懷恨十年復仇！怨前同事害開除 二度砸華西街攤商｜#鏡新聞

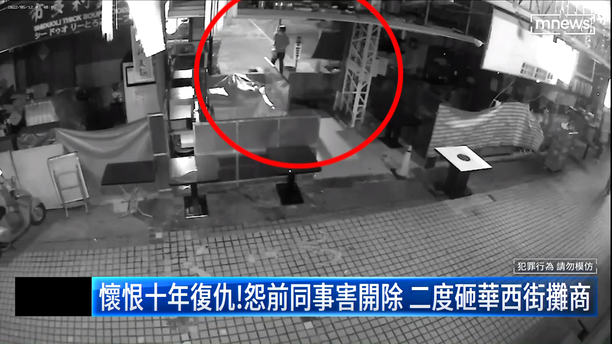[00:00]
凌晨三點多 夜市都已經打烊了一名男子頭戴安全帽出現鬼鬼祟祟 還拎著一袋東西在攤位內到處亂灑 大搞破壞